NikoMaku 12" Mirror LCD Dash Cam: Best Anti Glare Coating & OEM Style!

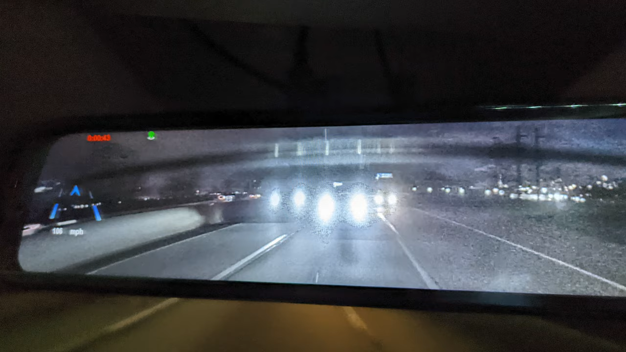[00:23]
And I also like the fact that it does have GPS, so you can plug in that GPS module to get your actual speed and to record your location.